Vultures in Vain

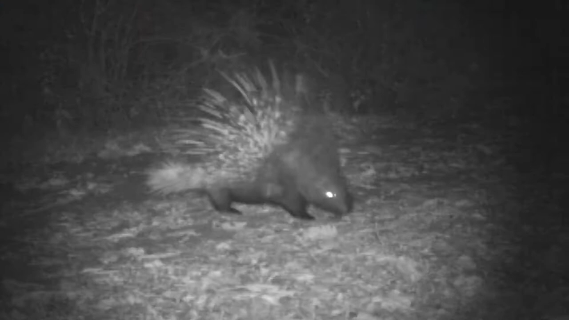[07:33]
forces are about in their magical hills Ramnagar is home to Bangalore's closest thriving
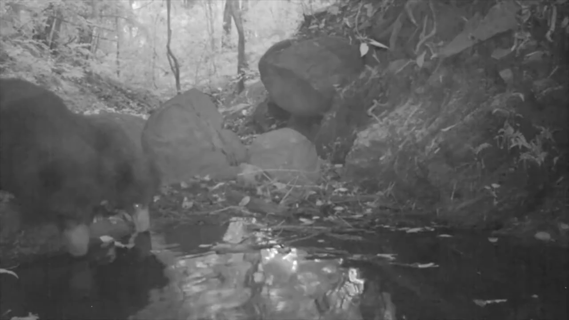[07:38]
populations of elusive slot bears humbling
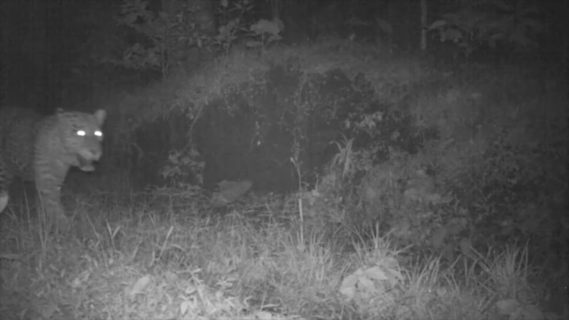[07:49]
these urban predators blend perfectly in their ever-changing landscape and lead extremely fertile lives seldom causing trouble to man on the contrary we do not return the favor killing several tens of leopards every year with our often barbaric deeds